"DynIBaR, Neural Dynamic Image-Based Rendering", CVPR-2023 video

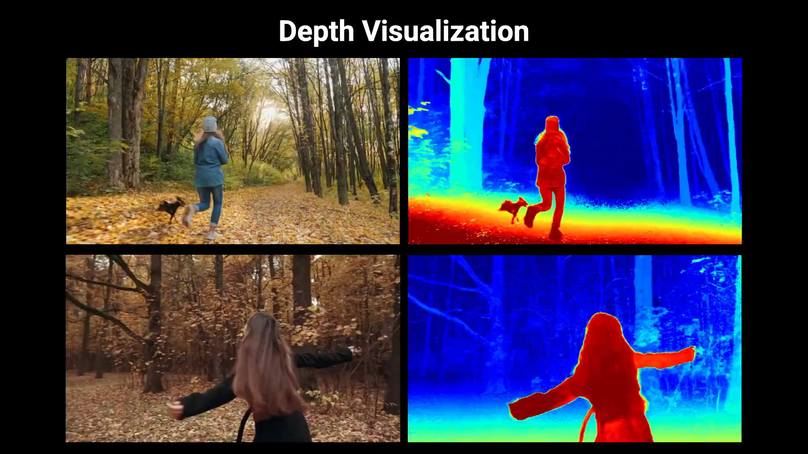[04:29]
We can visualise our estimator geometry by showing the expected depth along each ray.
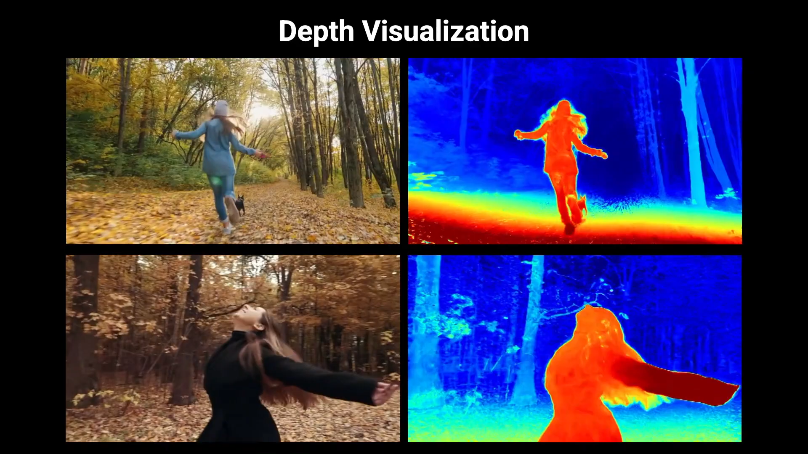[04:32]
The resulting depth is consistent over time and captures detail in fine structures, such as the foliage in the background and the hair on the foreground subject in this example.